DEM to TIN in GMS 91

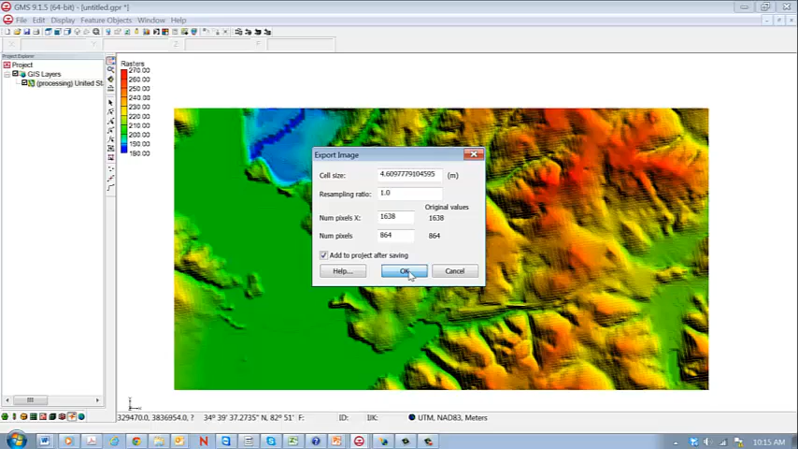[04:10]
That will give us a file size that's this big, 1638 by 864. So we'll go ahead and do that. This is the resolution of the cell size for meters so that will be fine for what we're doing now. So we hit OK and it's going to create a TIFF file. And what I would do is rather than going strictly with the default I would write in here something that gives you a little bit of identification.
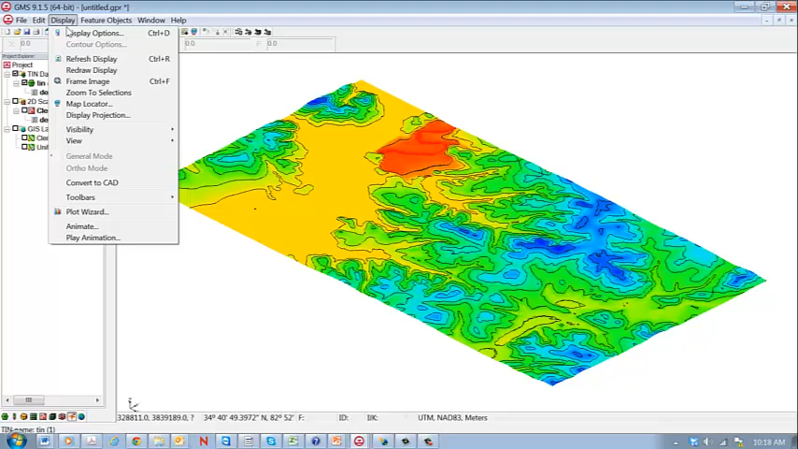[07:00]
And I would give it a little bit of vertical exaggeration if we want to try to visualize the topography here.